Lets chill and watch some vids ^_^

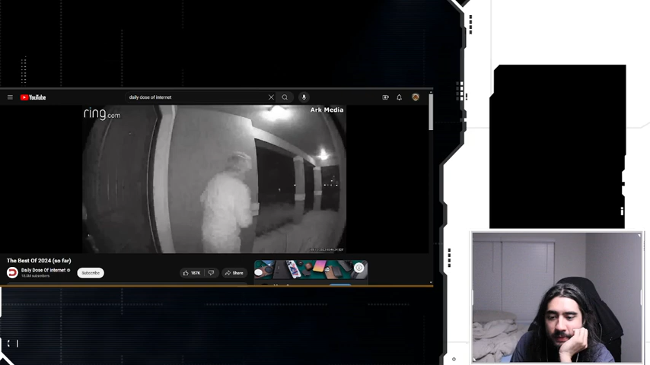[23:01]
Yep, it's a bear. I saw this one. Oh. Bear's so confused.